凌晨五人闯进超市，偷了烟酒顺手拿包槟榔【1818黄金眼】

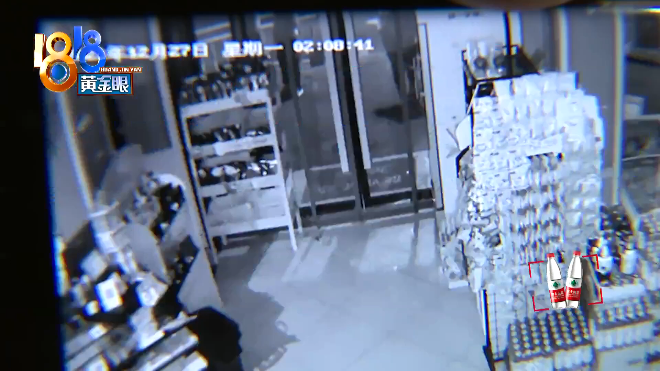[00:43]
大约15分钟后其中一个小伙子一脚踹向玻璃门把玻璃门踹出一个洞然后转身离开另外两个小伙子向内望了望也立马走开了真的是用脚踹碎的吗然后就当时他们还没有马上就进去他们就是一下子就是在外面孩子那边等估计声音有点响因为那天晚上我们隔壁那种邻居的店他们那
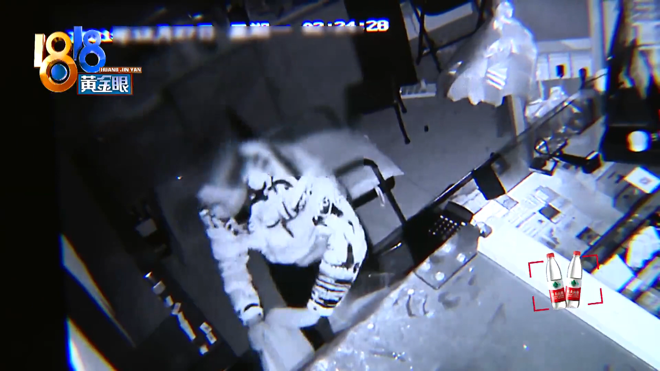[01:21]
好几条香烟还从收银机下方的柜子里掏出一个布袋子里面有几个像信封一样的东西小伙子直接揣进自己口袋后来这个小伙子又去外面叫了一个人两人将香烟